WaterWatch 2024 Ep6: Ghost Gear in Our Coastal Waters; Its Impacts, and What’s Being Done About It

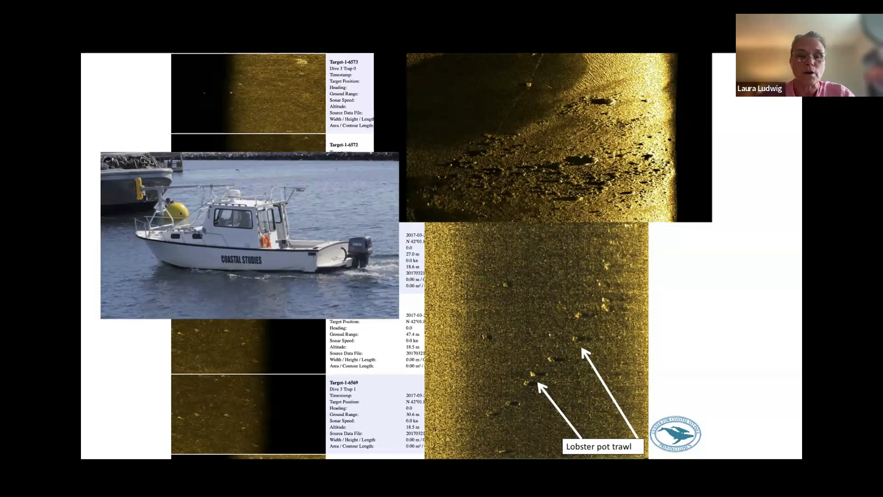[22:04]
what we're up against, and what this gear might look like on the bottom. The Center for Coastal Studies has a very good mapping program, a marine geology mapping program, and they work with me very closely to generate these data. And that helps us really focus on the areas where we find lost gear.